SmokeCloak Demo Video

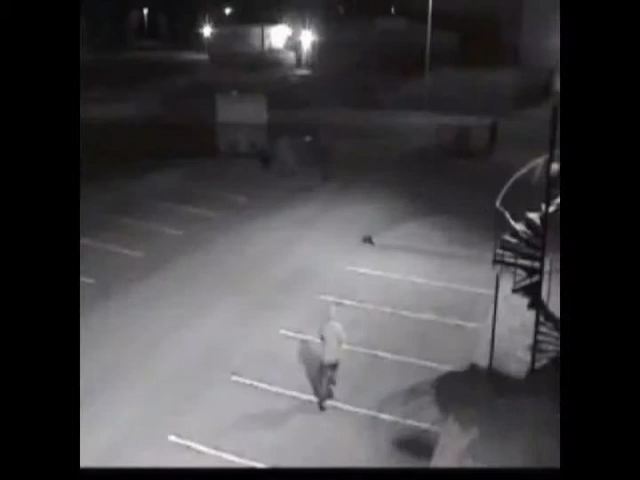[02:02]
13 seconds later, about 23 seconds after triggering the alarm, 13 seconds later, they were running for their lives. No stock was lost.